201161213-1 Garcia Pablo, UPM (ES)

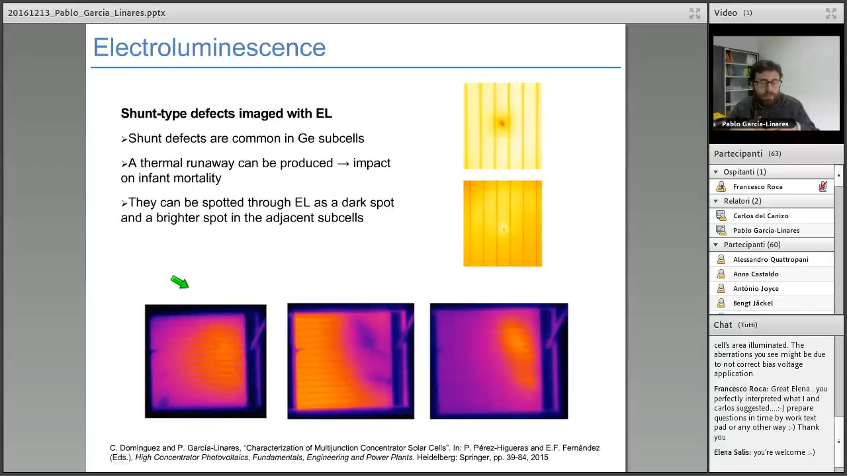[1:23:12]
Just to have a look on the quality of the semiconductor. Because the solar cells will be more radiated when the quality of the semiconductor is better.